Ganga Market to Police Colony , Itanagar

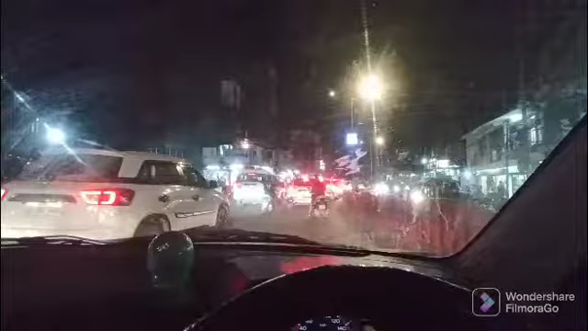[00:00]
आपको यह गंगा मर्केट का ट्राफिक है यहां मोसली बहुत ट्राफिक जाम होता है यहां में
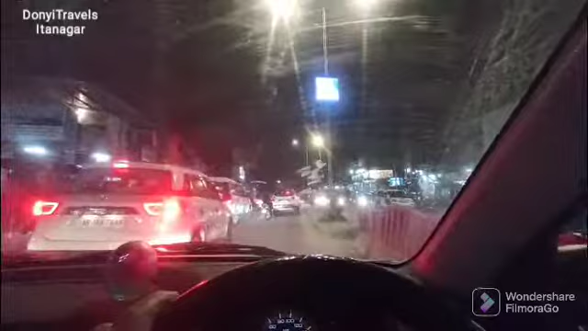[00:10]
रात को समय में नौ बज़े तक तो बहुत ट्राफिक होता है यह तिक गंगा मर्केट गंगा मर्केट का ट्राफिक है यहां फे और इससे
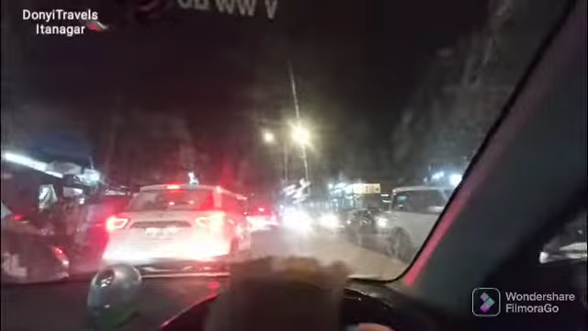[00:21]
नीचे जाएगा और के मिशन मिलता है अदे यह मार्केट है यह संब इतना अद्ना अद्य कोते हैं हमें मंंदे का समय में इतना
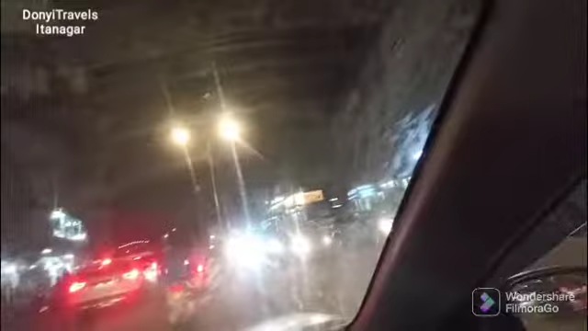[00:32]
अद्राफिय जो पस्कुटी ट्रैकर सब गारी वन वैमें एधोल जाता है यह न ट्राफिगार
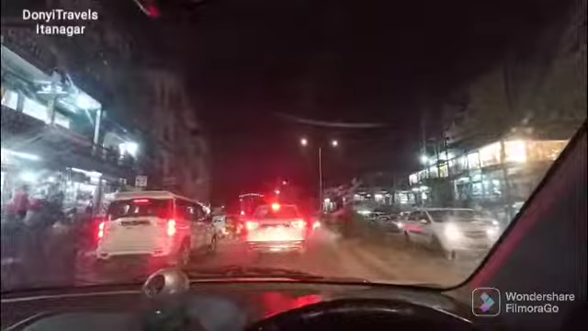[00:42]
इतना मुश्किल से जारा है यह परमासी लाइन इसको यह फरमासी लाइन गैट
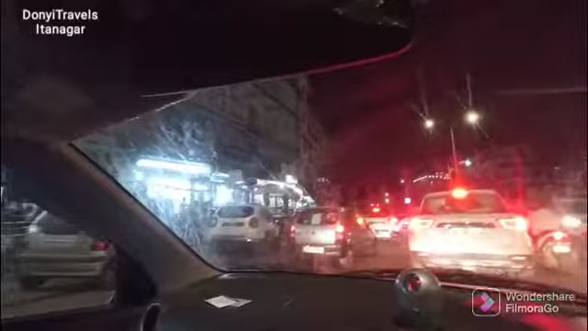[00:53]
है अबेट मेर्द के एलेक्ट्रोनिक का दुकान प्राम मिल जाएगा नाइसे और लेट सेट में आपको परमासी लाइन मिलेगा यह आर्कमीशन का gate a से निचे बहुमा और यह मैं ड्राफिक है इसमयं
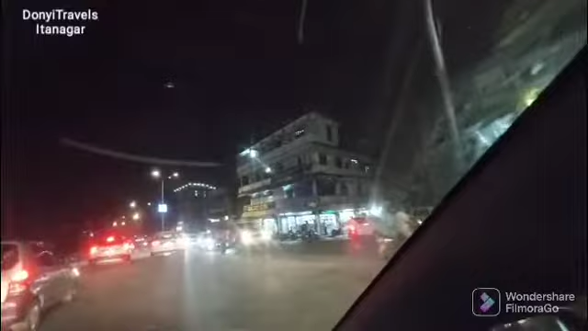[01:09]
divider है और यह नहीं ऑटो इस्टेंड भी मिल जेगा आथो है यह या फर्क कर करका है और यह आर्कमीशन का gate a medical
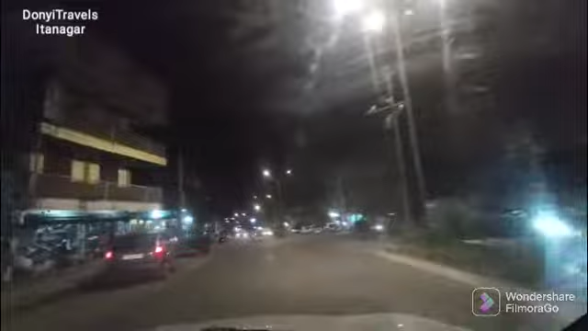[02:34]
जाते उपर में और यह में नया एक स्मार्ट पॉइंट मोल के एक मर्केट को लाया में
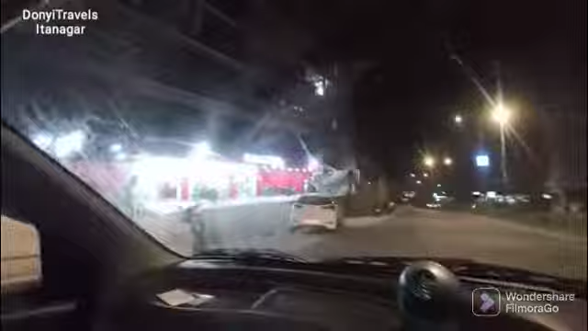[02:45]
डिपार्मेंटल स्थोर आसा हरे सबजी कुछ भी समाना अप ले सकते